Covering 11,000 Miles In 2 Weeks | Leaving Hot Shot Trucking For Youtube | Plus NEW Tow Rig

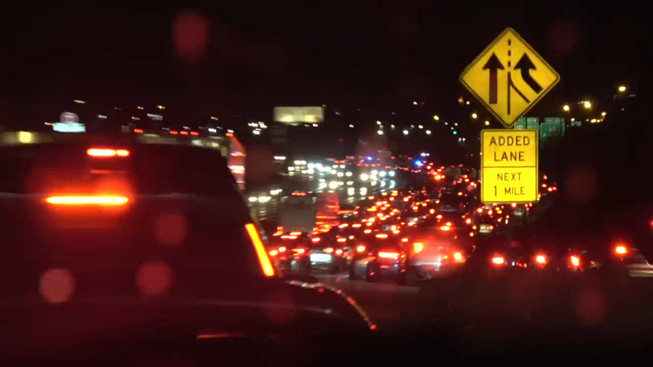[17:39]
Well, we're going to be here a while. Dang, dude. Oh my God, it's worse when I can use the zoom and see how far it's up there.
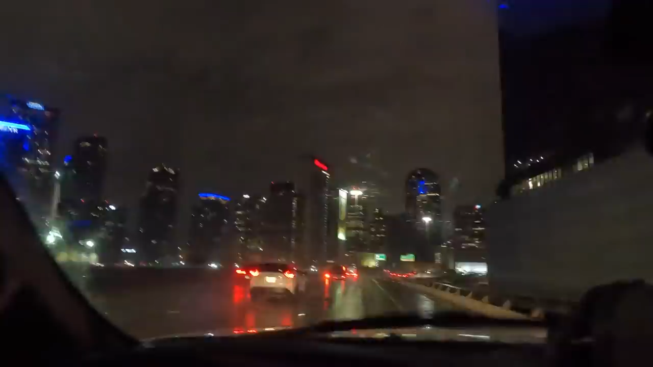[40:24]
does it get any closer stay in the second or third lane from right yes ma'am ripping through dallas texas right now guys but uh we're down to 19 hours